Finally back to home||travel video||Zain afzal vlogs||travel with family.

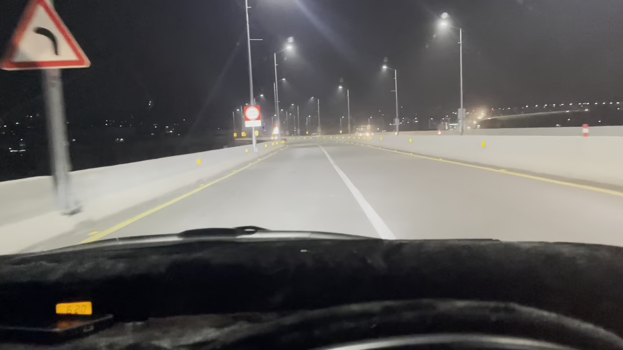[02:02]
हम लोग टाइम 12 को बाईपास पे उस पर ट्रेवल कर रहे हैं,
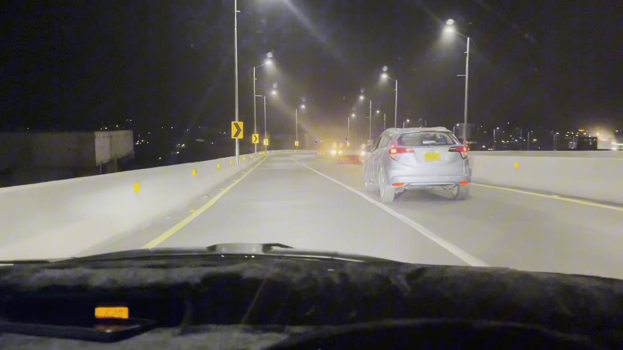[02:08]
और इस्लामाबाद तकरीबन बस पहुंच गए हैं।